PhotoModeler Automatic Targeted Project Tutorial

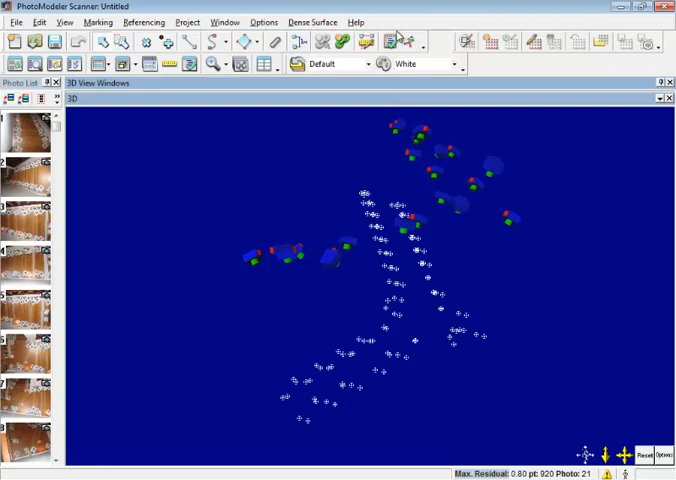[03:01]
Resulting in 118 3D points is also displayed at the SUSP and the declared camera location.� Bl asses at zero 5D points. Resulting in 118 5d points. For many projects where the target locations are the items of interest, this is all that would be needed.
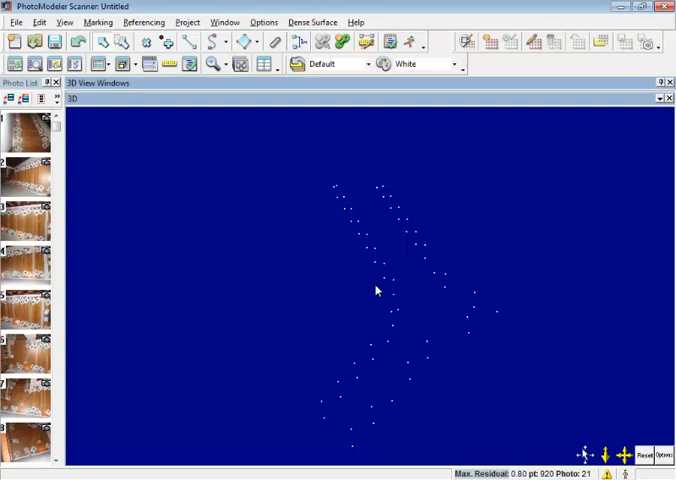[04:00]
Now that the offsets are created, we can view them in 3D.
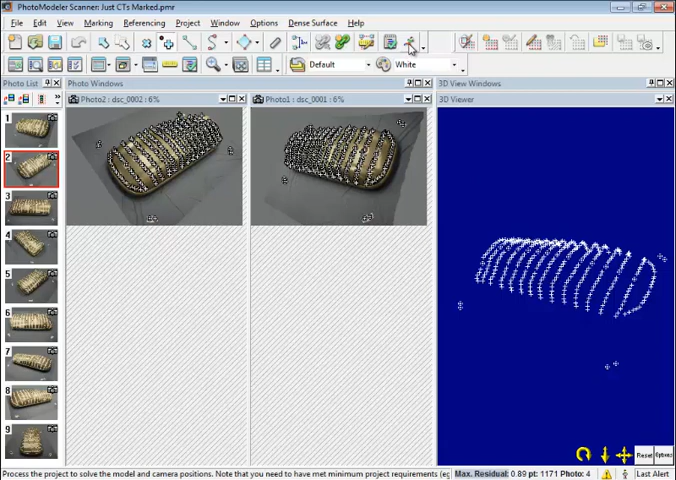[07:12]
If a large number of points were added by auto-referencing, it can be a good idea to run processing, so these points are refined and used to adjust the camera positions.
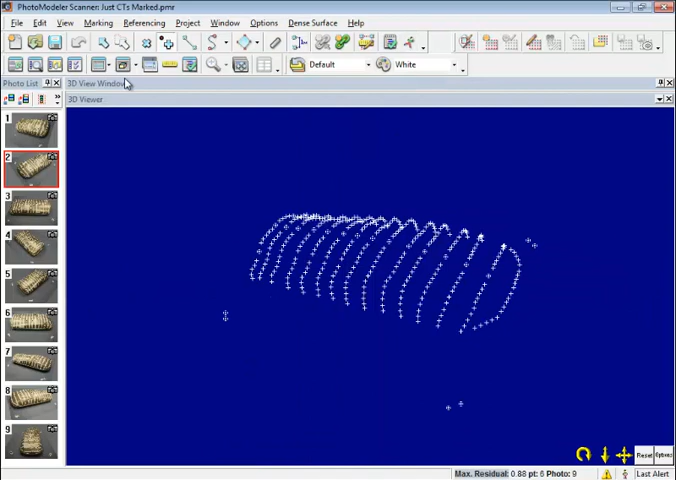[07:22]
To help visualize the result, we can select all of the points and fit a surface to them.
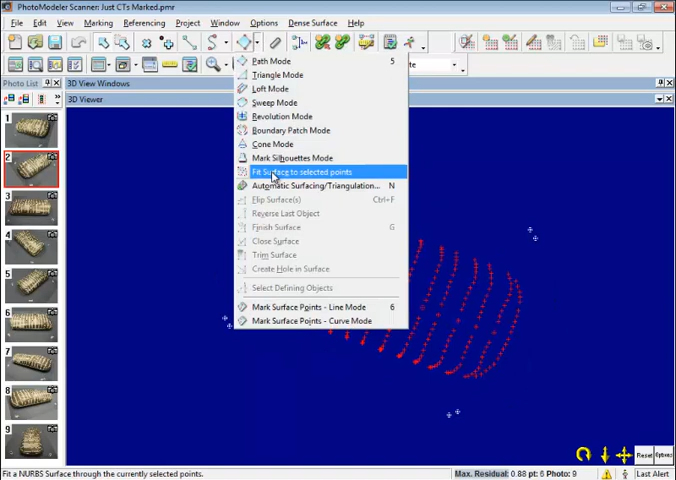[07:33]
Photomodeller has no way of knowing which way the surface should face, so we can select it and flip the surface.
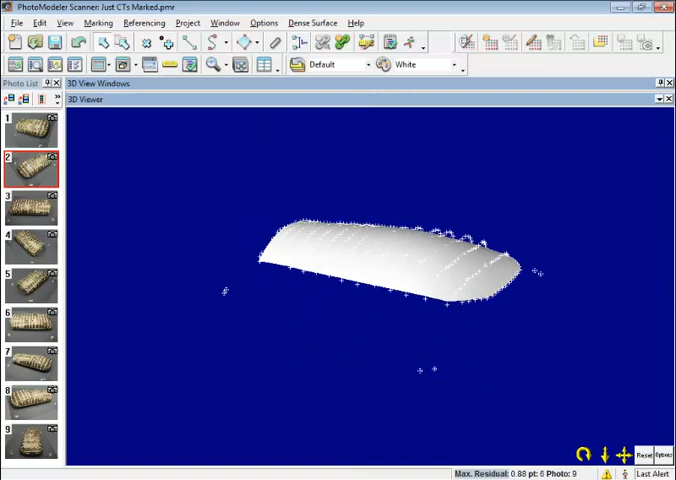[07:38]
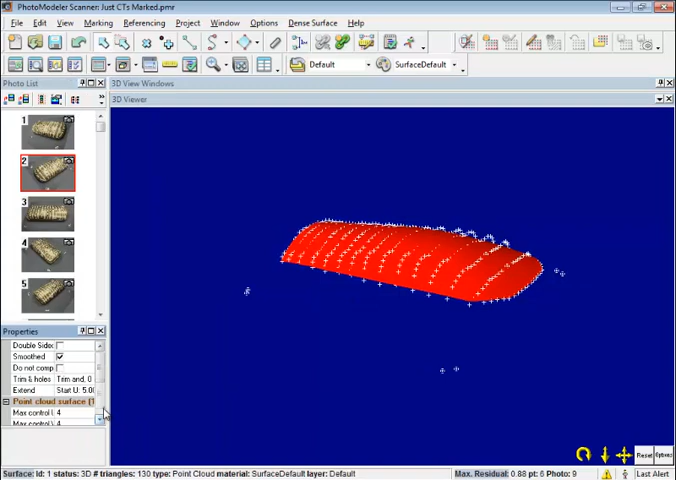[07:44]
We will increase the U and V values to improve the fit of the surface.